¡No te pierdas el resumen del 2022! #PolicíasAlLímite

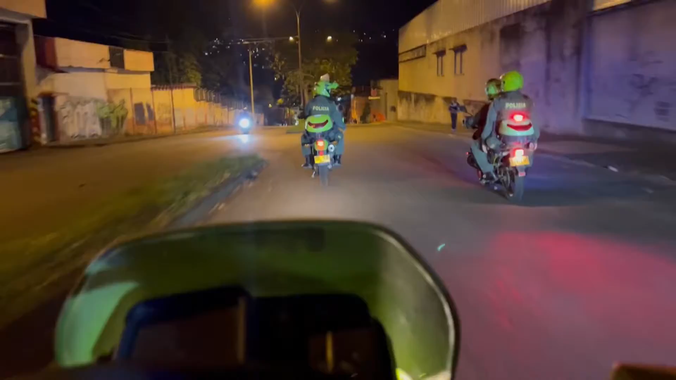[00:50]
El vehículo está ahí debajo de la glorieta del viaducto.